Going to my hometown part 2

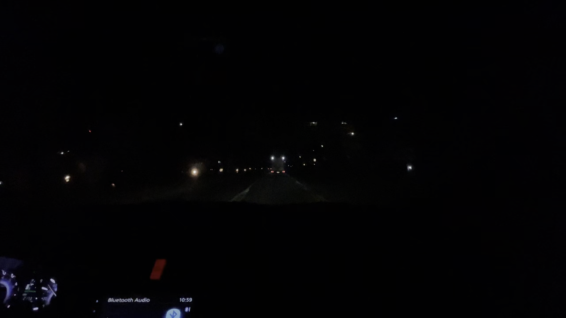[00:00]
part two. Okay. I'm actually in the front seat.
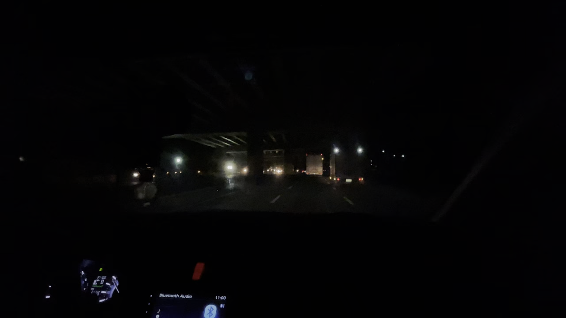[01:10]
20% battery, and we're now going to the main road
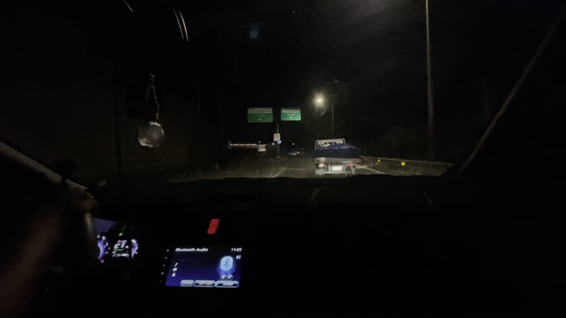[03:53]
it's at grade first, but after a few meters or kilometers, It will just go up. Okay, let's go.
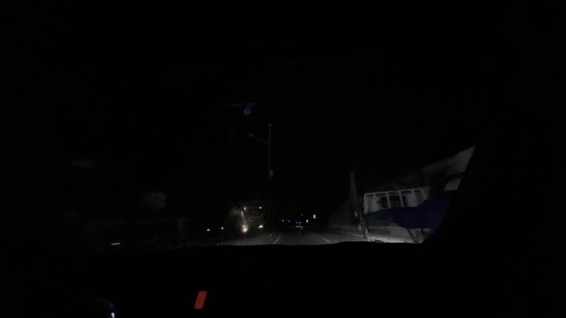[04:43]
Okay, we're near the runway. Where's mo to?
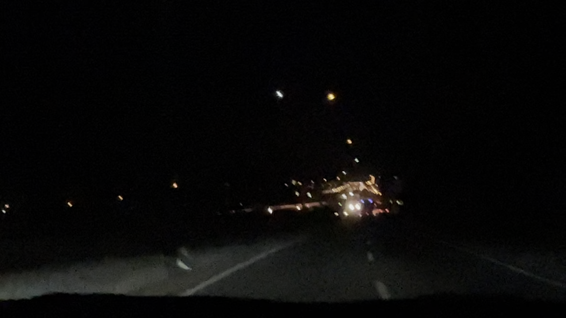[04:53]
Here we go. Checkpoint kasi. So be continue again.